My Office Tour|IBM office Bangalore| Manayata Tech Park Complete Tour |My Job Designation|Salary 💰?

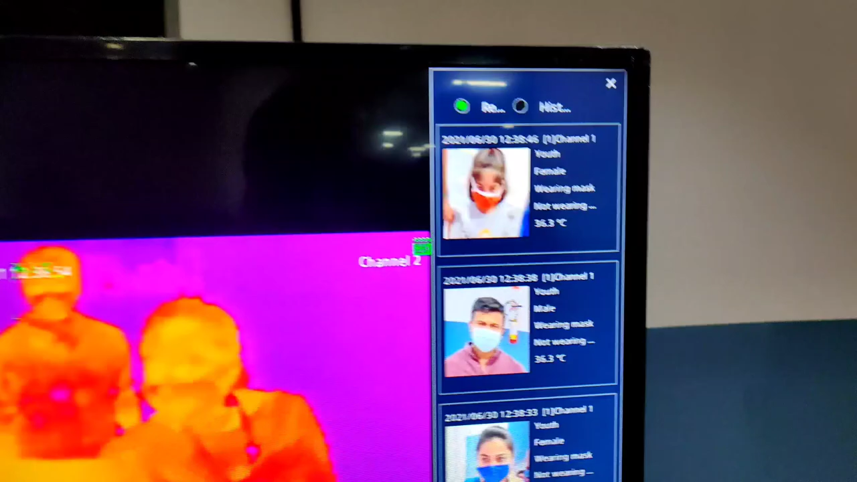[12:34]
లైక్ మాస్క్ వేసుకున్నామా లేదా, లైక్ టెంపరేచర్ చెక్, ఇవన్నీ స్కాన్ చేస్తూ ఉన్నిందనమాట.
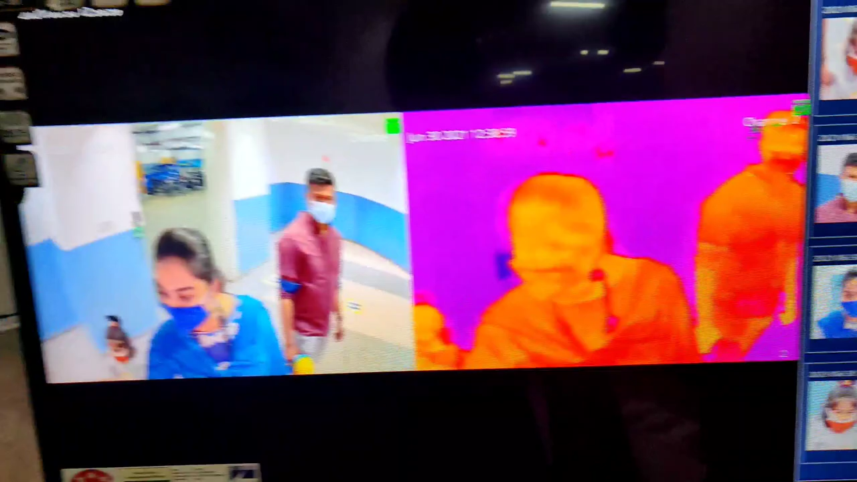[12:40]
ఒక సిస్టమ్ లాగా ఇది, సెన్సార్ కంట్రోల్డ్ సిస్టమ్ అనుకుంటా. సో కొత్తగా అనిపించింది నాకు.